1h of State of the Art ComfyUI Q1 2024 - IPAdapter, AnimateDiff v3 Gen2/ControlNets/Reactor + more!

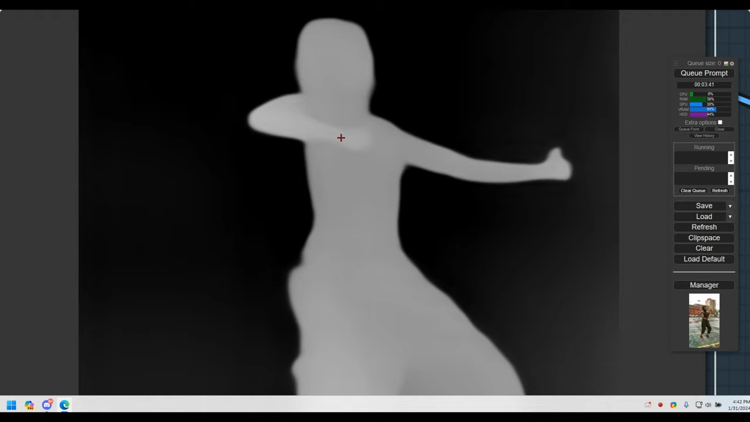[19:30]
I mean, even for a human, this is pretty hard to decipher. So for a machine, it's quite hard.
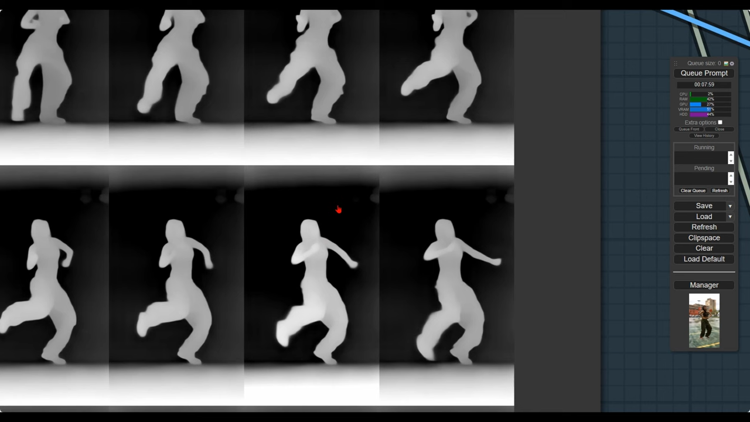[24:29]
And I think this one is superior for many reasons. You can see that the segmentation is much clearer, especially if I mouse over the images.
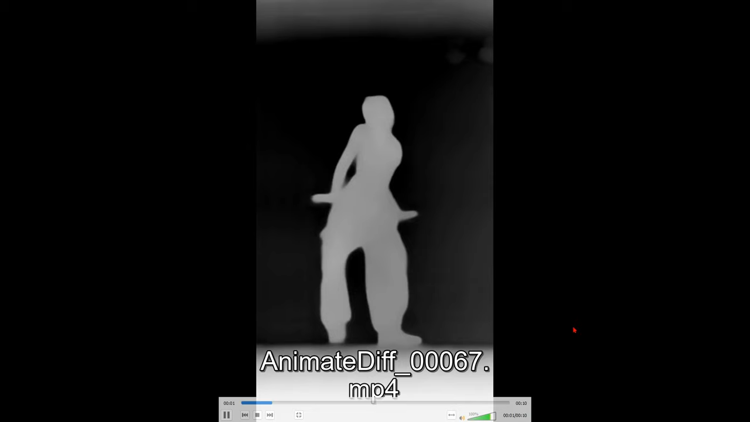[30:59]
Okay, so to understand what's going on with the background, we need to look at this video. What this is basically a Zoe depth map.
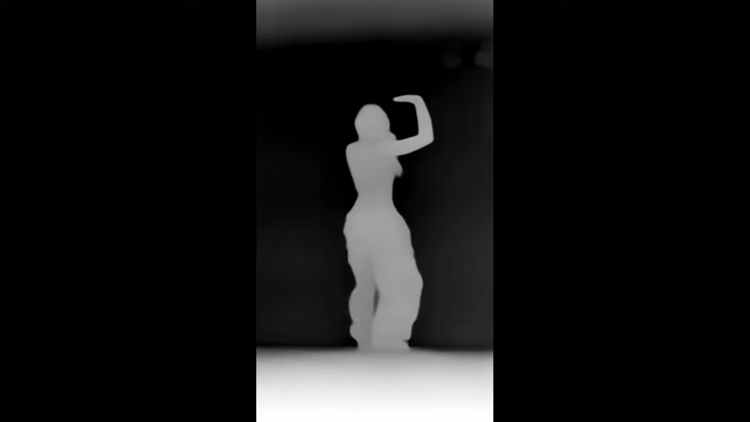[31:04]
And we can see that the camera moves. Look at the top.
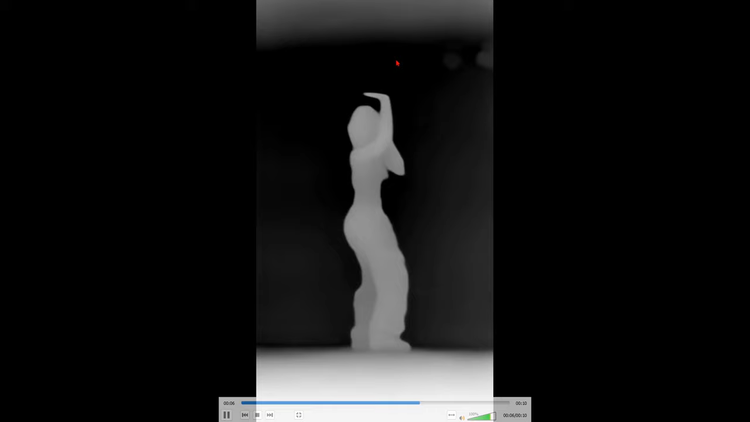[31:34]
Right, so on first inspection, it looks completely stable. It looks completely steady.